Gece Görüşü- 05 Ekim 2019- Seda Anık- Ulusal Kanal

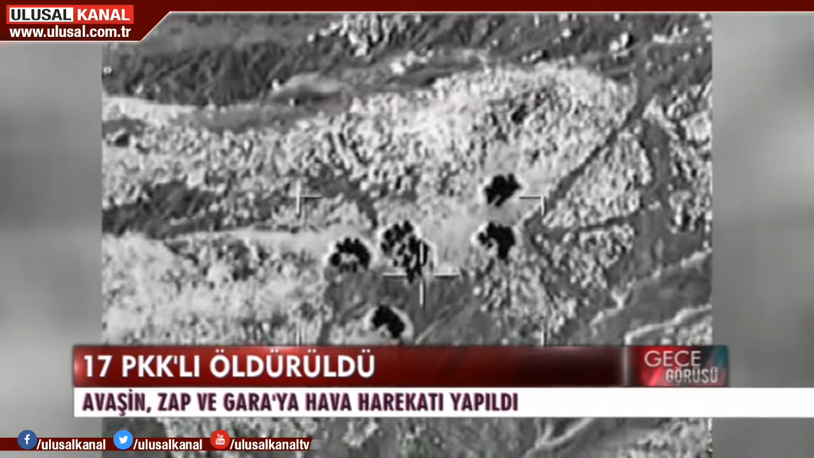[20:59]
Avaşin, Zap ve Gara bölgelerine hava harekatı düzenlendi. Operasyonda 17 PKK'lı öldürüldü.